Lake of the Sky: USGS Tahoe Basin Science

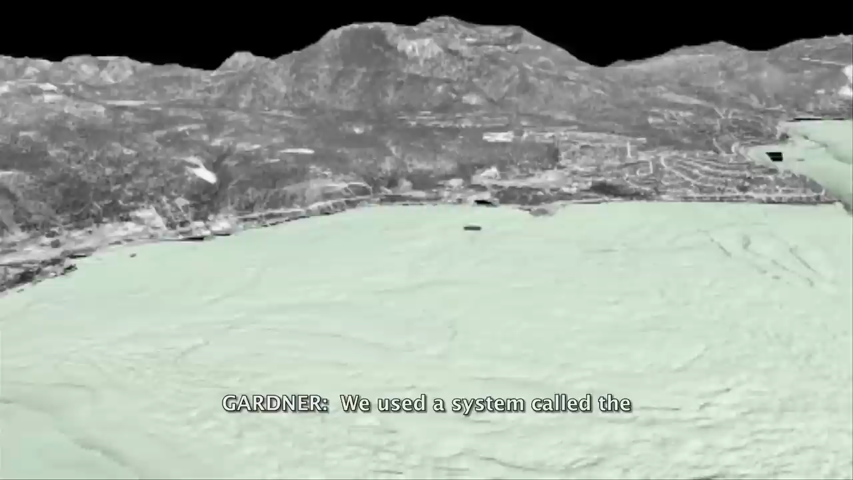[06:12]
We used a system called the multi-beam echo sounder. In Lake Tahoe, it was about every four seconds as the boat moved along.
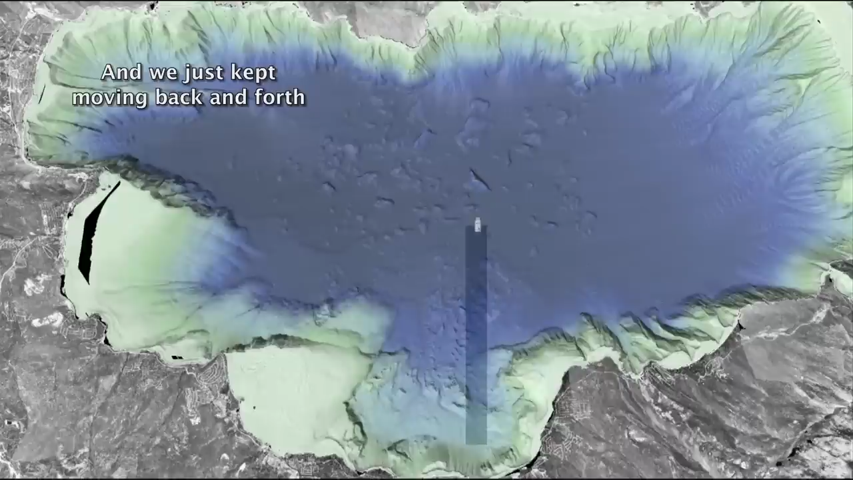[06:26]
And we just kept moving back and forth like you'd mow the lawn, making sure we overlapped it so we didn't have gaps.
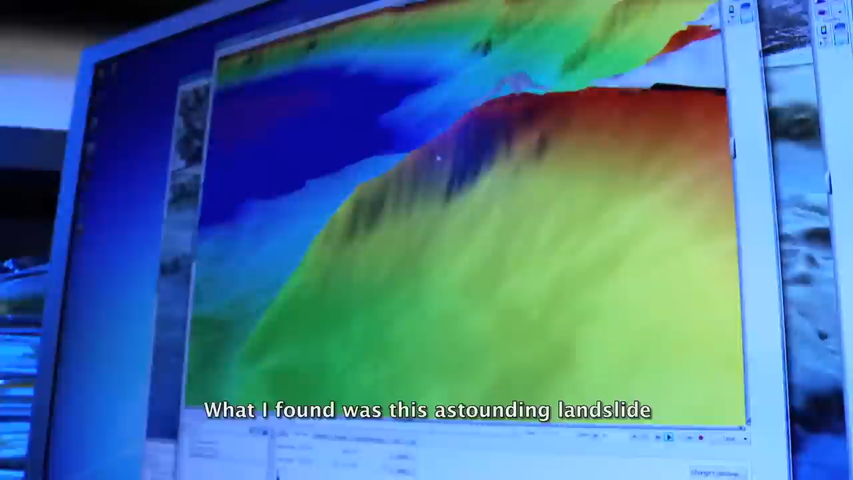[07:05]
What I found was this astounding landslide, half the west side of the lake, had caved in in the past.